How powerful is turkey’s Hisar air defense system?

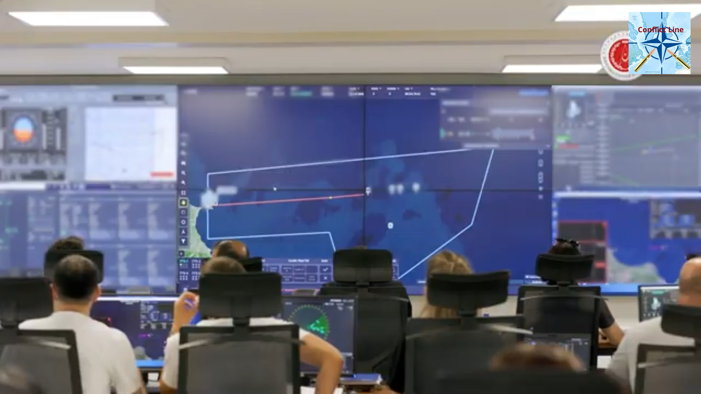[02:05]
It features check air surveillance radar and EO slash IR sensors for precise tracking.